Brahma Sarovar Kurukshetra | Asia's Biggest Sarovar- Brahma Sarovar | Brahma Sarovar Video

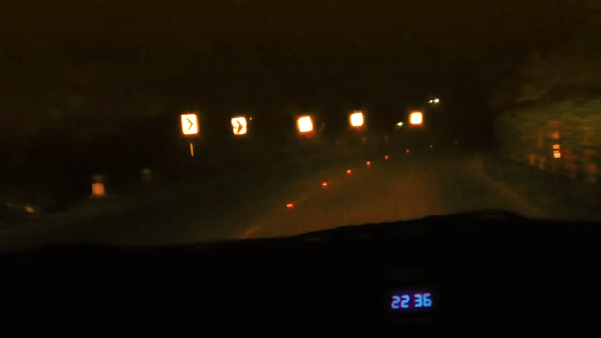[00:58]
हम देर रात 10:30 बजे को कुरुक्षेत्र मेन टाउन से ब्रह्म सरोवर
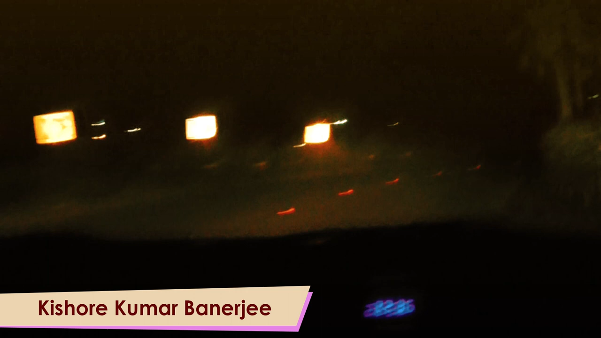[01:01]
देखने के उद्देश्य से थानेसर के लिए निकले।